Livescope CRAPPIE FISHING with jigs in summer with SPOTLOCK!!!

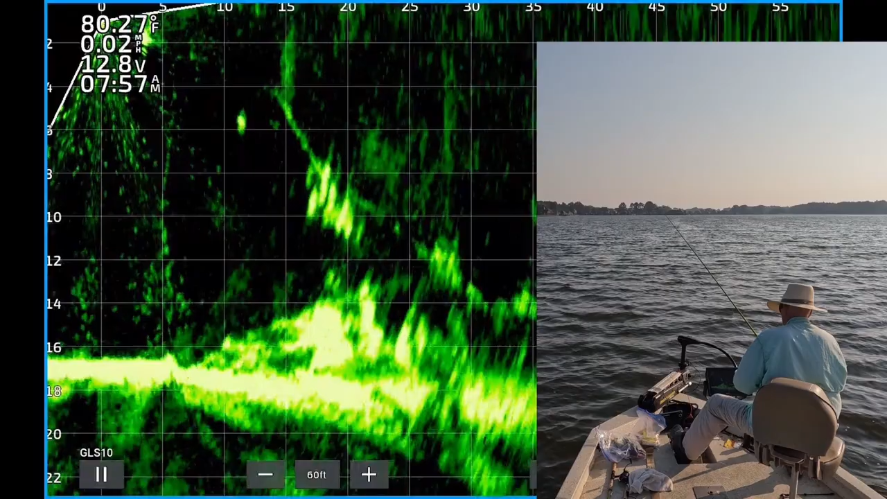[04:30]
On screen: water 80.27°F
There's one. There's one. Get up here. Oh, that's a good one.
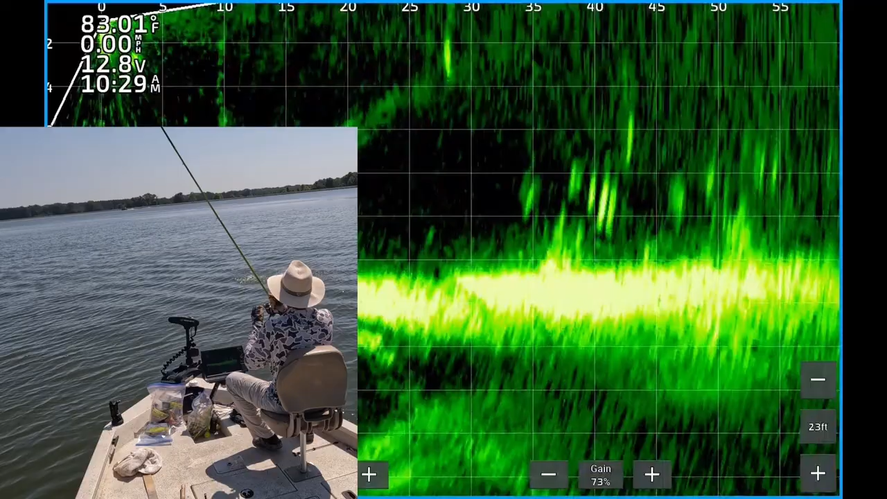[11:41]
On screen: water 83.01°F
and unfortunately that one came off sometimes when they're far away it's hard to hook them that's one of the good reasons to use braid which I typically don't do here's a nice school crappie about 15 20 feet long at eight feet deep there you see my jig and weight going right around the top boom one of them just hit it
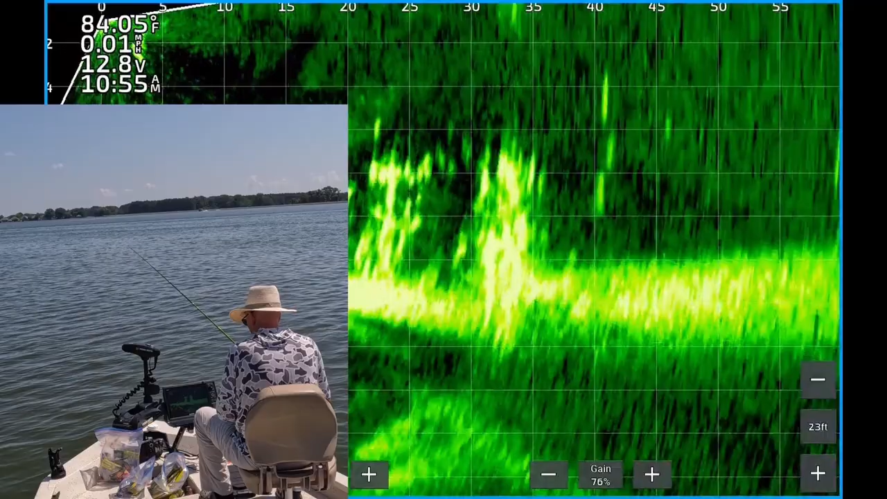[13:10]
On screen: water 84.05°F
There's one. It's a good one too. It's a cat. Oh man, that's a crappie.